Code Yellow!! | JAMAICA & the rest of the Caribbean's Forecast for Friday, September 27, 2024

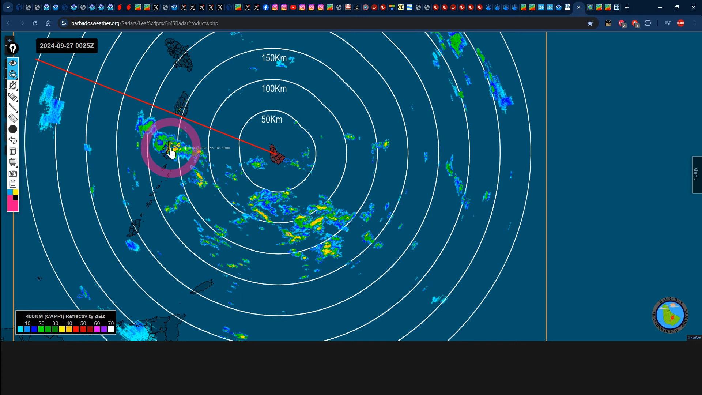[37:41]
rainfall right there across portion of st vincent the grenadine is definitely going to be getting out some of the action so too grenada